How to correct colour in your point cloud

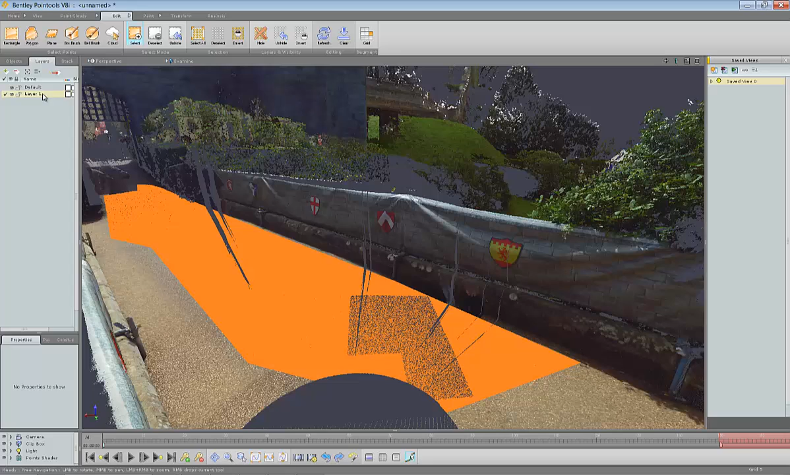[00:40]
or right click and select it to layer. I'm going to use this button to say enter single layer mode or toggle layer visibility mode.
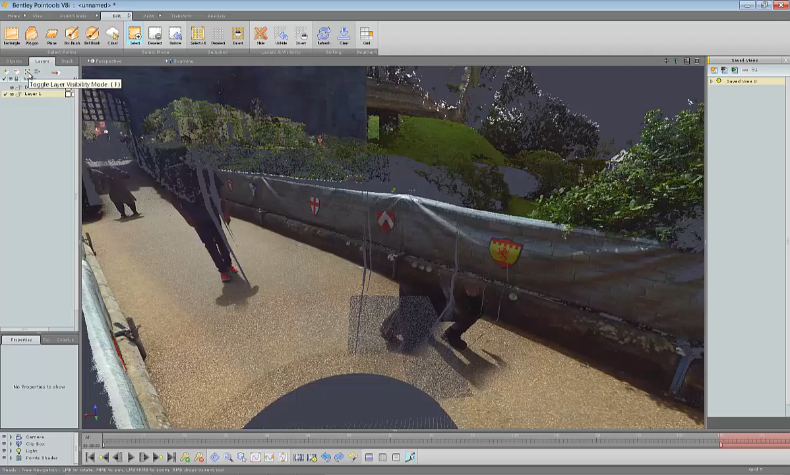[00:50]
Now I can work with this piece of data and clean it as I want.
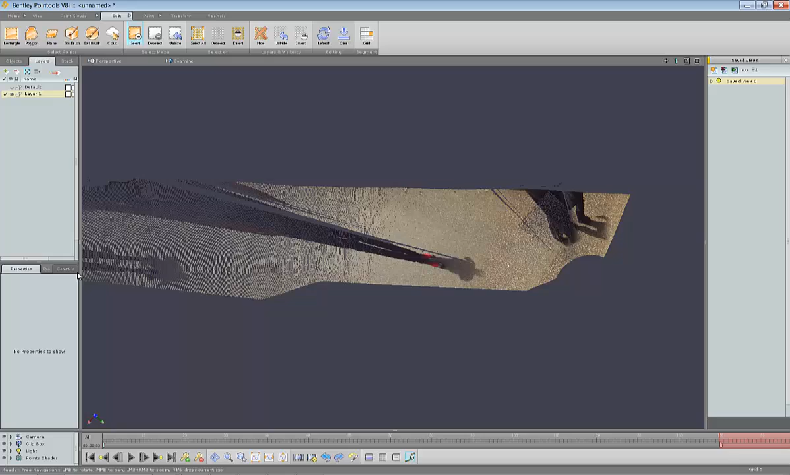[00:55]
I'm just going to expand the paint area a bit first so we can see all of the options in there.
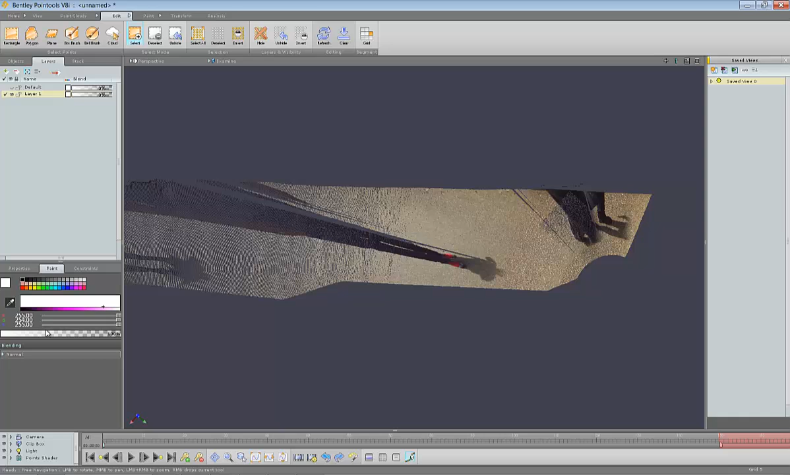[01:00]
And I'm going to use the constraints. So we had a very strong red colour in here and we can pull that out quite easily just by selecting red. I'm saying I want to select all the red stuff. But there's nothing that matches that. I thought those might be selected. So I'm going to use a colour picker and say I want to pick any of the black.
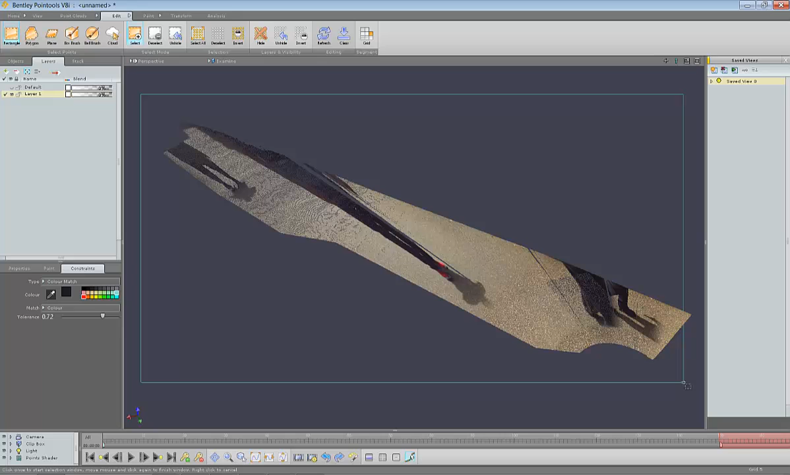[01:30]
And you can see that with the tolerance turned up, it's selected most of that information. Actually the shadow has been left behind but I can again take a pic on there. It's selected a little bit too much.
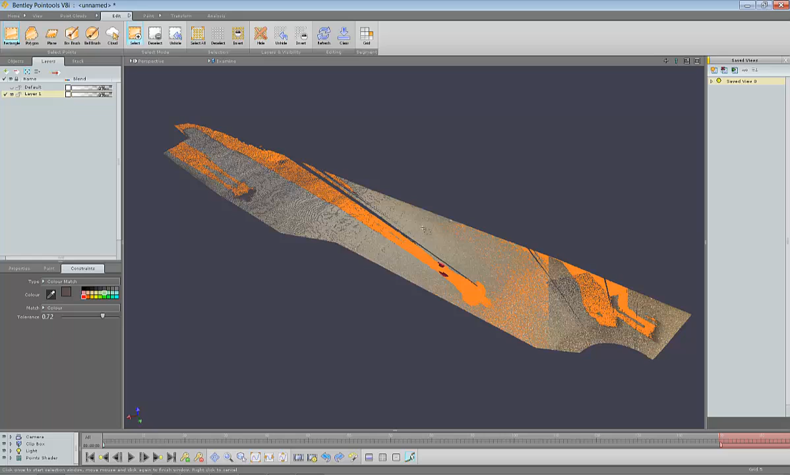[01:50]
That's okay. Now we can work with that. So I'm going to make another new layer. And pop those points on there. Now I might actually just remove these ones. And we can do it like this.
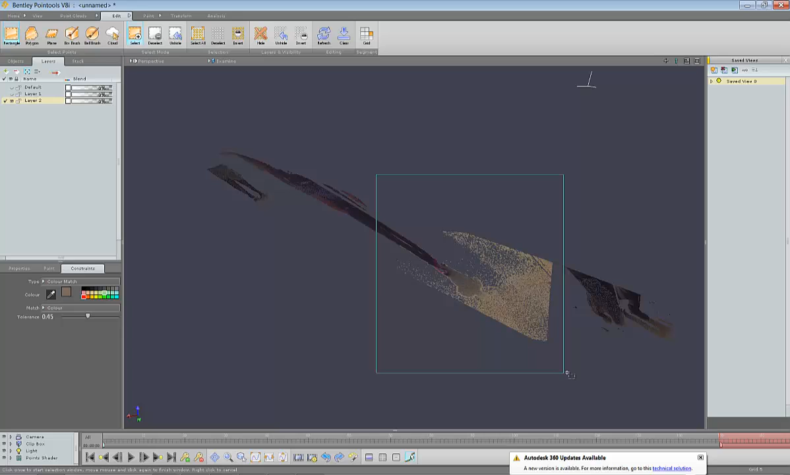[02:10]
And pop those back onto there.
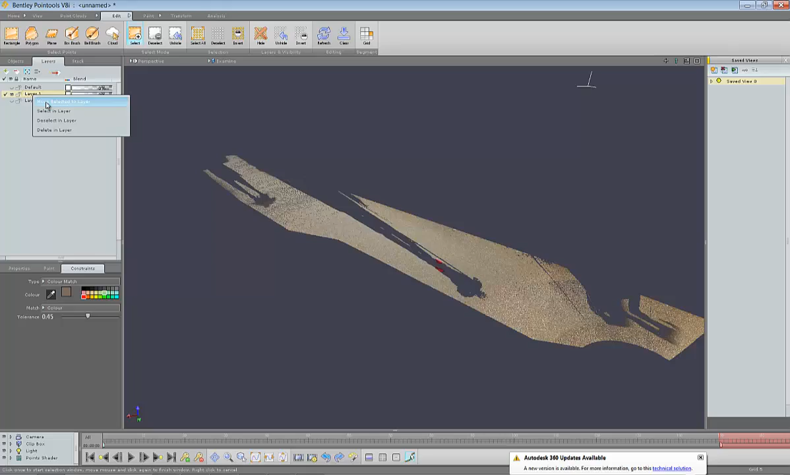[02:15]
So all the good colour we've kept.
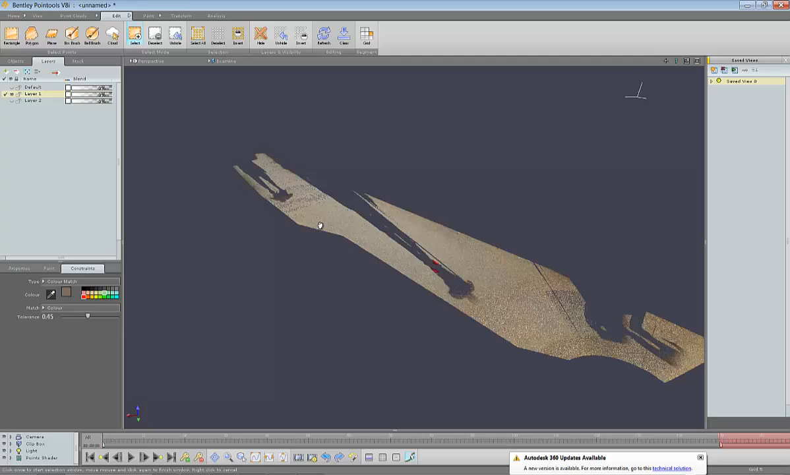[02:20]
A little bit of shadow. We know we can manually pull that out.
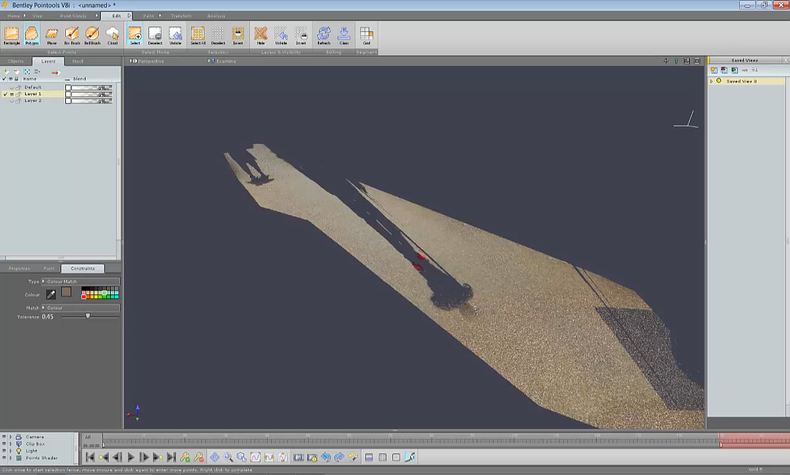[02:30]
So I'm going to go from these red bits. I'm just going to do a constraint. Do that again.
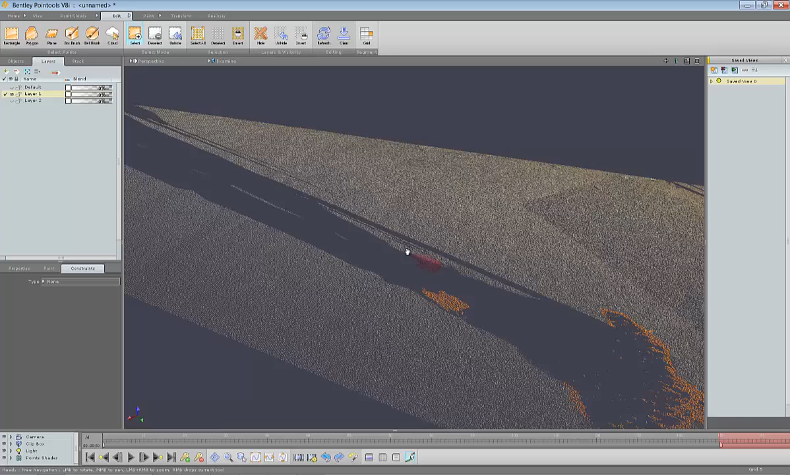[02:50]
Okay.
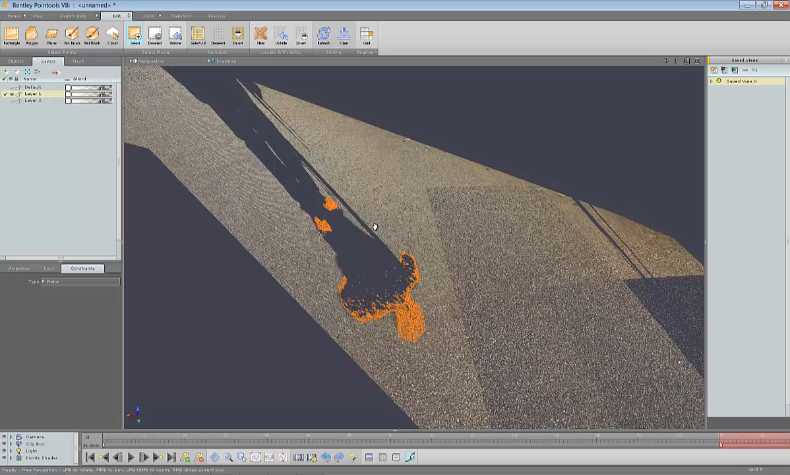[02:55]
So I can add those to my selection now.